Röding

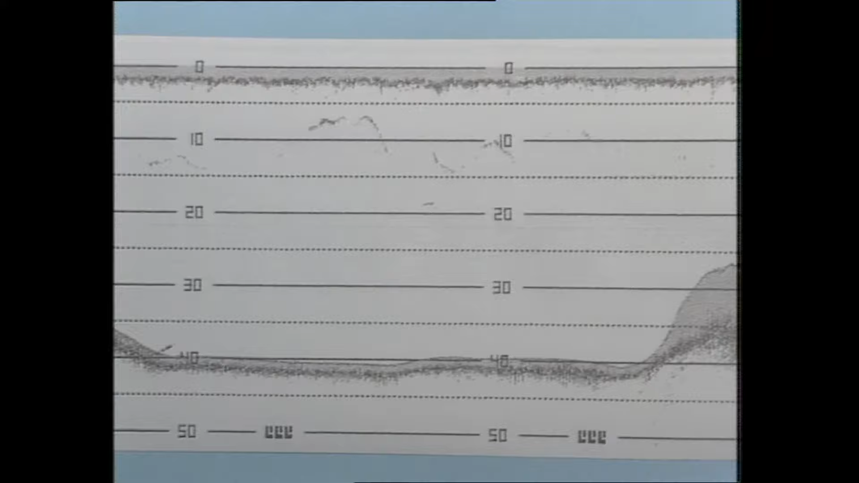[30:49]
På remsan ser vi på cirka 10 meters djup krokliknande markeringar.
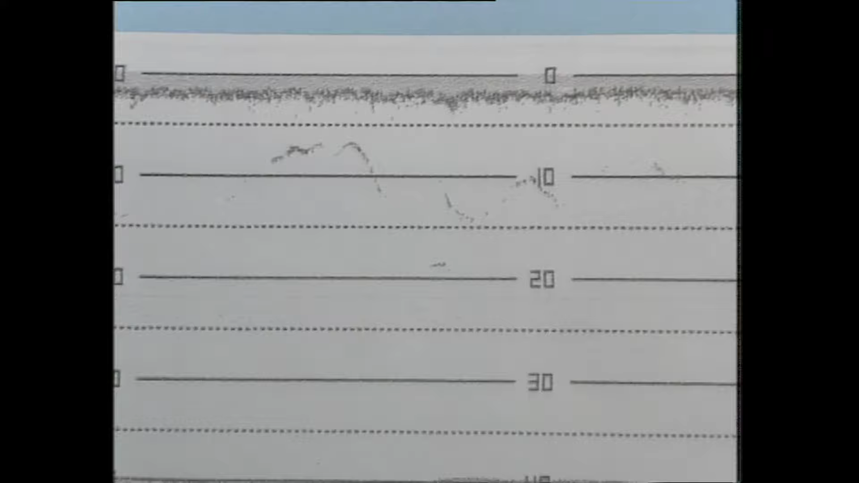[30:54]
De här krokarna är så pass stora att vi tror att det utgörs av aktiv fisk, det vill säga större jagande fisk. Det kan vara lax, öring eller högjagande röding.
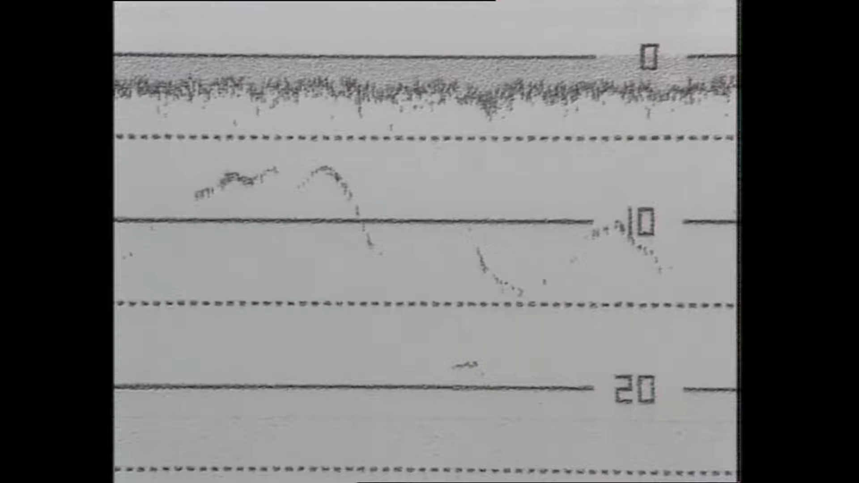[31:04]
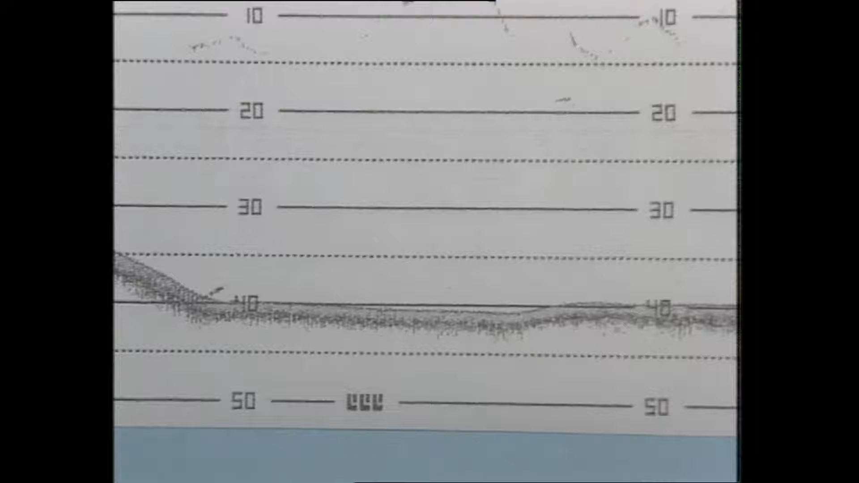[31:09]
Vid botten på 40 meters djup finns en kortare markering som troligtvis är en större enskild fisk, kanske en röding som står och trycker.
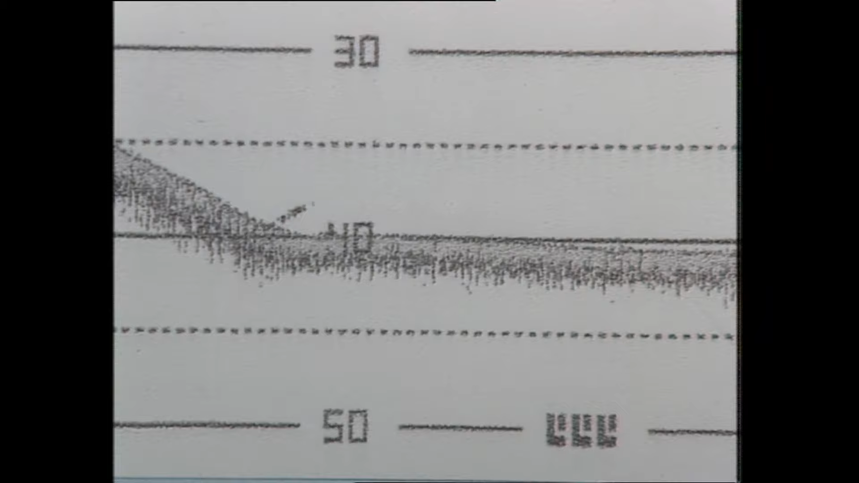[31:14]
De trädliknande formationerna på 25 meters djup är fiskstim.